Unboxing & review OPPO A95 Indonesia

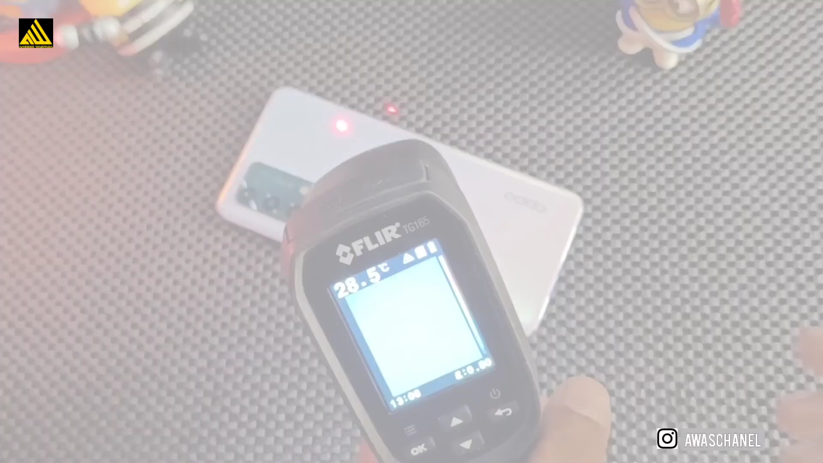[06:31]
On screen: spot 28.5°C
Suhu awal sebelum saya memainkan game didapati suhu sebesar 29 derajat Celcius.